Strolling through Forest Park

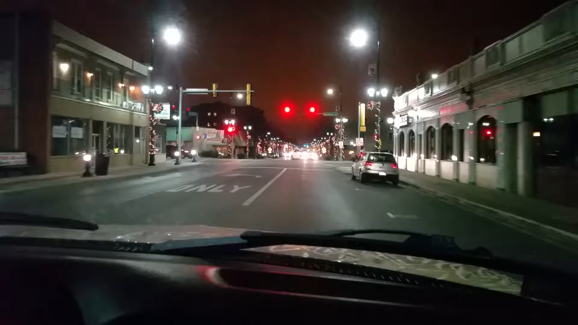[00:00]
Wow it's actually pretty good lighting. Nice dude. So what is this? This is Plains and Madison. This is Madison Street going east towards Oak Park. Yep. Sorry about the background noise with fan. It's kind of stuck in this position. We got to work on this still. And what car is this? This is my 98 K1500 Silverado. Extended cab, short bed, with redneck as hell camo.
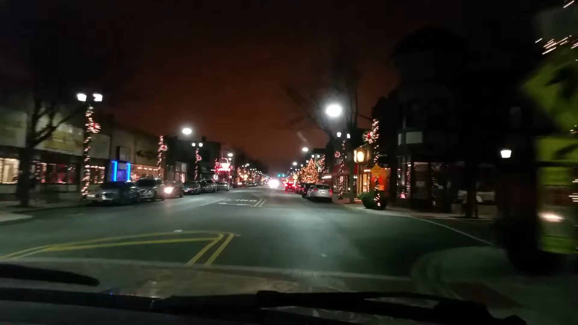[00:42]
So anyway we're going through this really nice part of Forest Park in a camo truck. Really ritzy like really wealthy part of Forest Park preppy in a camo truck. Yeah I mean we fit right in right? This is the best best car to take it in. You see Porsches here you see Mercedes-Benz a whole bunch of like German luxuries. Lots of BMWs, lots of Teslas. Yep. In Forest Park there's like I think 20 or 30 of them in Forest Park. Yep.
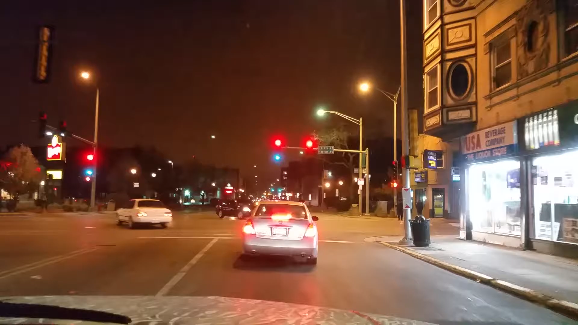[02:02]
And that's it. And this is our own Avenue. Yep. That's all we need. And Wendy's.